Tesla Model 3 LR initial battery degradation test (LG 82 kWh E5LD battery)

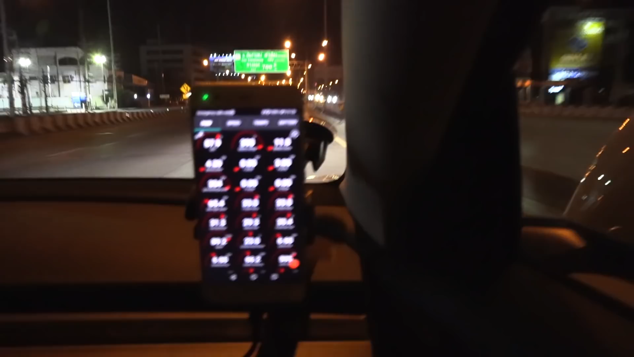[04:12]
I can show you that the battery is resting at 31 degrees celsius. Yeah and that means we we might drive 600 kilometers before we are done. Okay I guess you'll see I just kick back relax and enjoy the ride now at night. Wow um we are getting uh well semi close to uh the mountain called Doikon Tan and right now we are going slight uphill. You can see it here on the graph. It was super flat and the consumption for the last 50 kilometers before
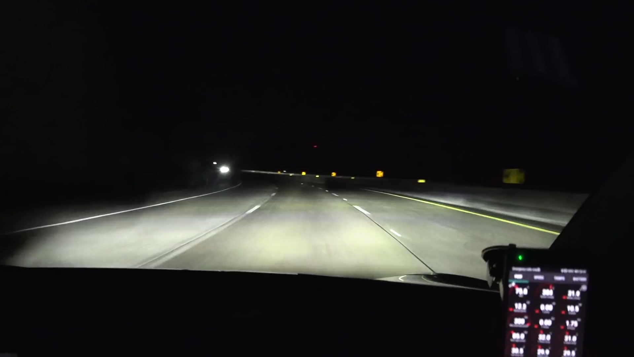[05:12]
Whoa I just noticed something. I'm using autopilot see here and I noticed that the autopilot on the Hong Kong car doesn't have the the restrictions or the nerf that the European autopilot has to. In the old days with AP1 look here look here it takes the curve oh okay okay I took over a little bit there but I noticed when we went down the mountain that it could do the curves
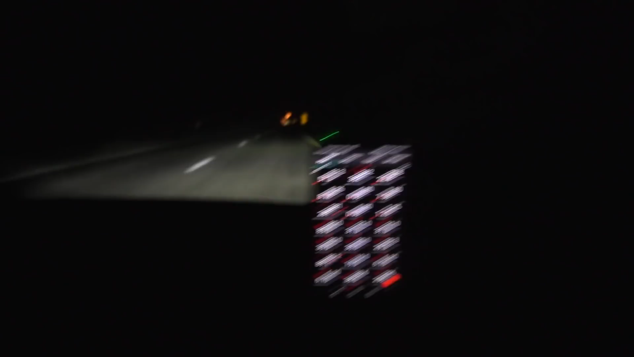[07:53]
That is amazing and we have 51.3 percent left. All right let's U-turn around here 500 meters left. We are now in Chiang Mai and I'm just going to show you that some people they drive 50
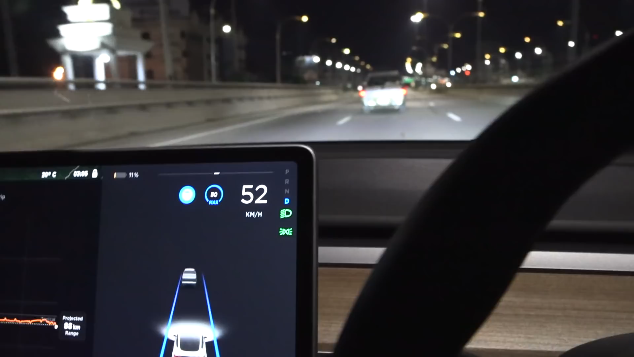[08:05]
on the motorway with a freaking fossil car. What the heck?
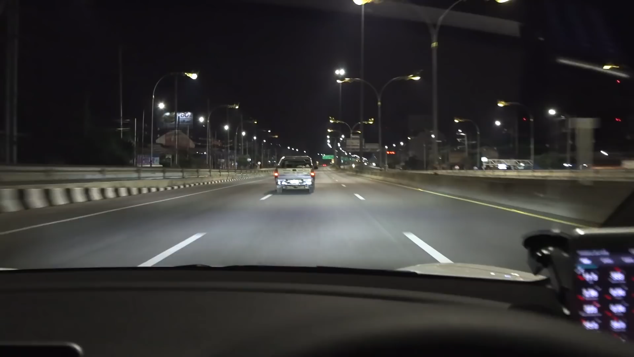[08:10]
Why are you driving? Are you drunk man? Are you drunk bro? Because the driver seems to be driving like swearing left and right.
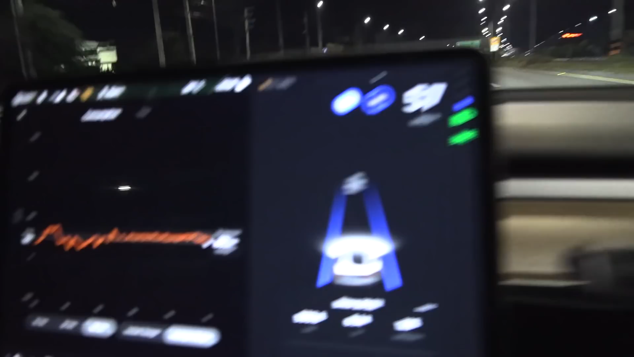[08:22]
Okay anywho look at that consumption 100 watt per kilometer.
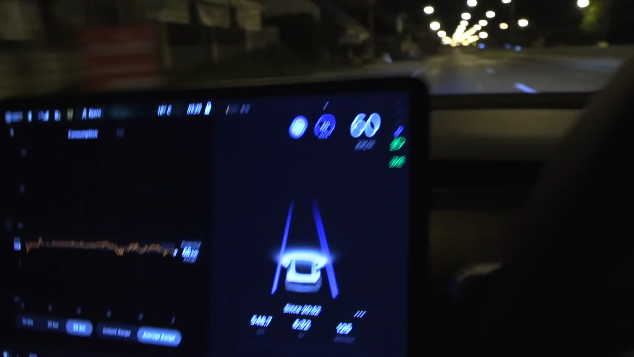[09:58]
I'm unstoppable. Let's just finish this. go straight home to uh Chiang Dao.
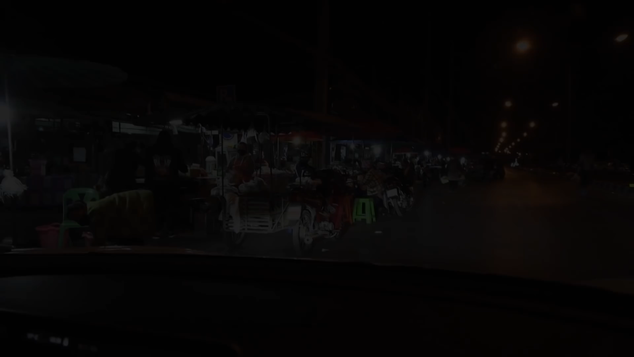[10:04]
We are now in uh Meitang and you see it's it's 3 30 at night. I was thinking I'm the only one hammering. Look look at these guys.